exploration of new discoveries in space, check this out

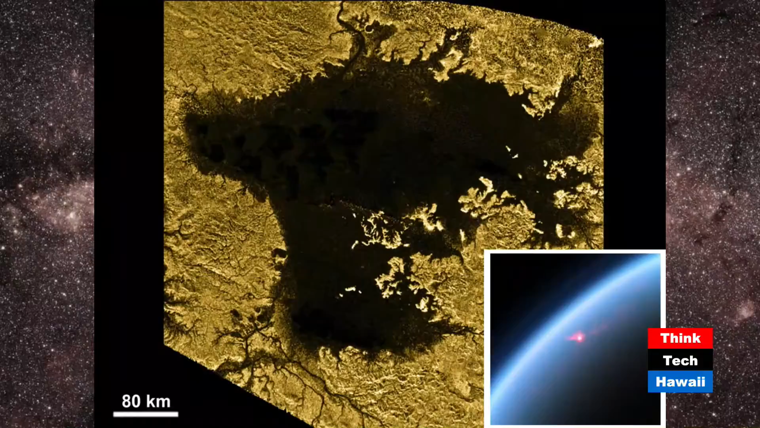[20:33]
right it's from jason and the argonauts right and the dark areas are the liquids and the lighter browns of the land all right and we know that this is a liquid surface because down at the bottom right hand corner we've got another image taken from the cassini spacecraft looking back almost towards the sun
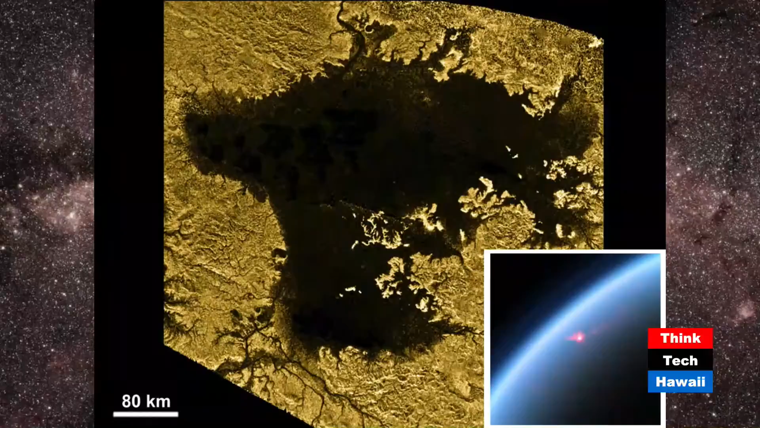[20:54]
you see that little red and white dot subsection subsection that sun glint off of the surface of this lake yeah so that we know it's super smooth and we can study
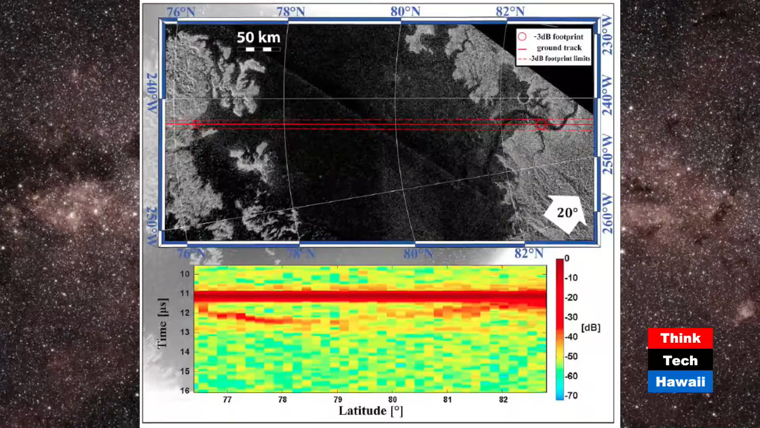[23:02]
only the surface of this methane lake but you can also measure how deep it is the radar signal passes through the liquid and then gets reflected back off the bubble so it's only one reflection and that's only one bottom of the lake there's a reflection from the top and there's a reflection two reflections one from the the top surface and the other one